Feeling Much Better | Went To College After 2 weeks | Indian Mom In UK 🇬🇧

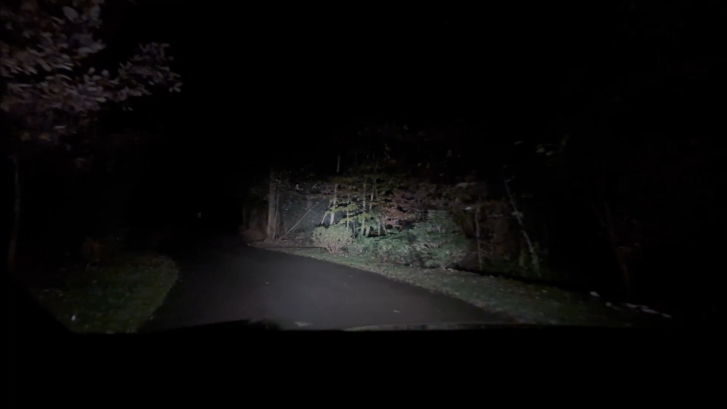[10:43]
जंगल ही जंगल है, आराम से चला लियो. ऐसा लग रहा है सेंटर पार्क आ गए. इट्स वेरी सिमिलर टू वेयर आई एम. ओह इट्स वेरी नाइस, लुक एट दैट.
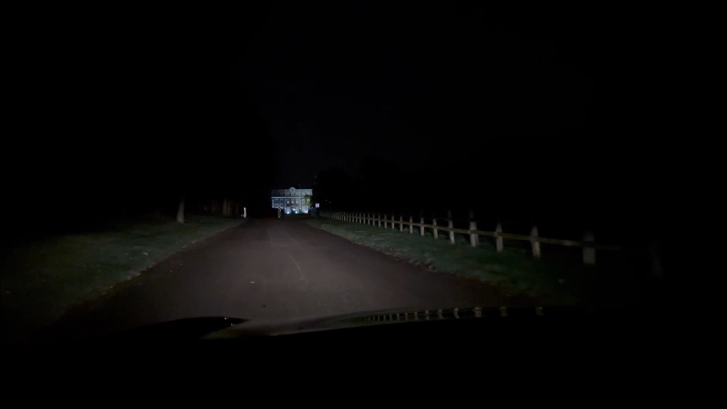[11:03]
ओह लुक एट दैट गाइस, सामने हमारा होटल है. इट लुक्स वेरी प्रिटी. बेटा वो रहा सीखो सामने. Actually, अभी अपनी नींद सो गया है. It will look so nice. बेचारा थोड़ा सा परेशान हो रहा है. Yeah, in the morning it will look very nice.